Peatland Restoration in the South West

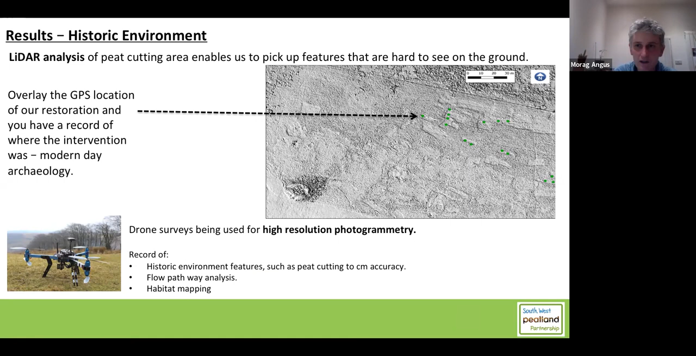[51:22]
and top left, bottom left, we would put an exclusion area around that, so we wouldn't be able to work anywhere near that or drive machinery around that. So yeah, we're sort of really enhancing our knowledge around the archaeology and historic environment of our uplands. Yeah, we also monitor landscape.